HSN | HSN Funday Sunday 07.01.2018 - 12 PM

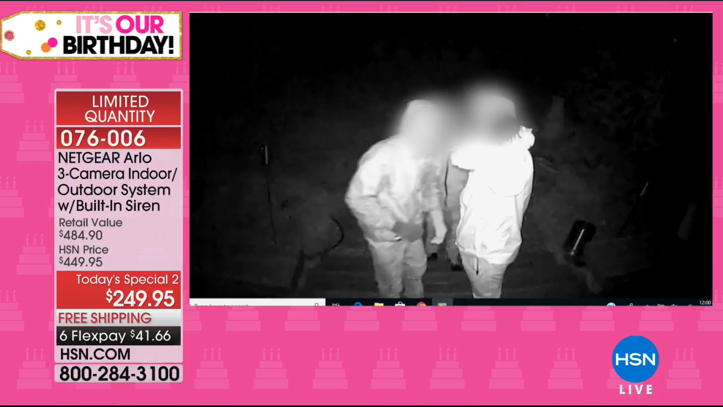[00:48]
It records in the night vision. This guy right there sees the camera.
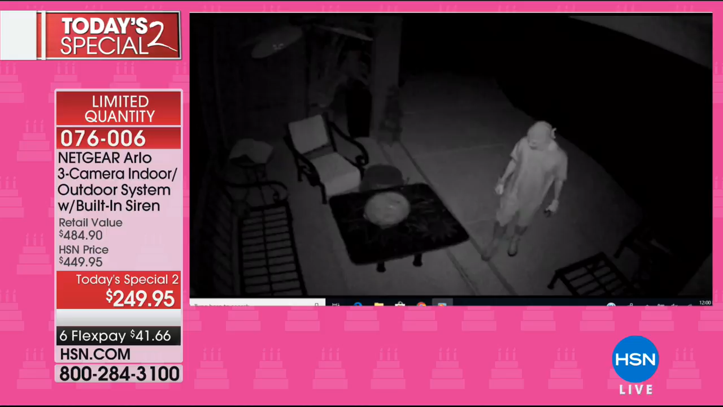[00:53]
That's another deterrent. Just looking at a camera and he walks off the property. Now, look at this guy. The lady was inside sleeping. This is not this guy's house.
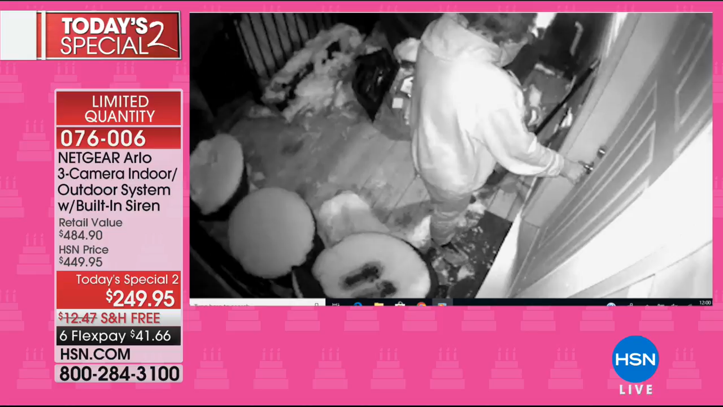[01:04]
She was able to look at him on her phone and see what was going on and called the authorities. Can you imagine? That gives me the creeps. If you're in bed, all you have to do, again, the black and white is night vision.